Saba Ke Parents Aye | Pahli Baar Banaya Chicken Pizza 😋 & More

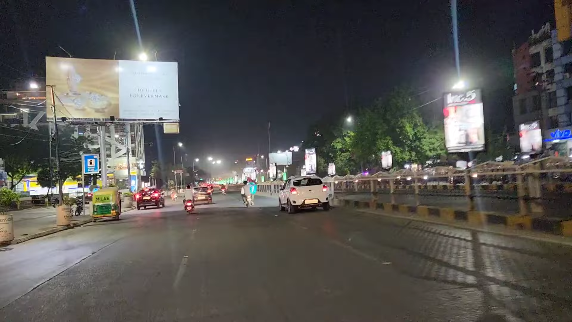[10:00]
से इस बहान है यह जो रोड़े न यह 24 आर्स तक ओपन रहने की पर्मिशन इसको यहाँ पर जो भी शॉप से उसे आप रात भर पूरी रात ओपन रख सकते हैं बागी हमारे सिटी की अदर जगा है जो है वहाँ पर पर्मिशन यह सिर्फ इसी रोड़ पर
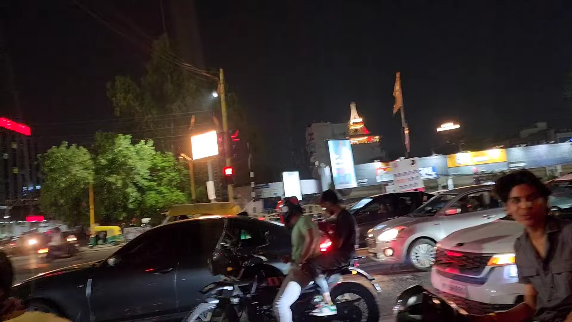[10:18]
24-7 ओपन रहने की पर्मिशन है अभी इस वक्त दोस्तो रात के 11 बज रहे हैं और आप ट्राफिक देखो
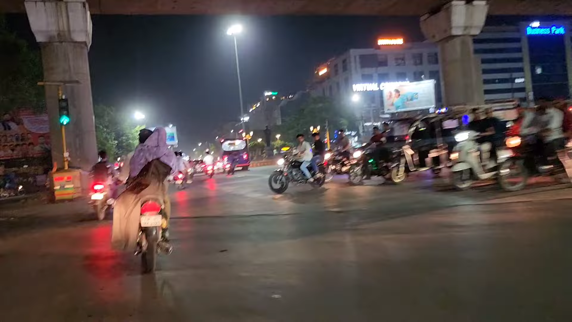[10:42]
है भाई हम इंतिजार कर रहे हैं कब कम्प्लीट होगा बहुत टाइम से चल रहा है इसका काम लोगडाउन